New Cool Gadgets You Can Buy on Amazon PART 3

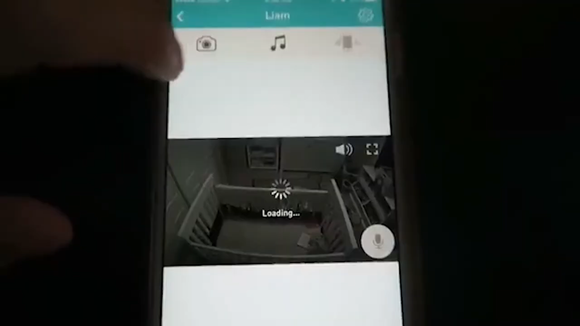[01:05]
The cute gadget pairs with an app so you can keep a close eye on your baby without hovering over a traditional monitor.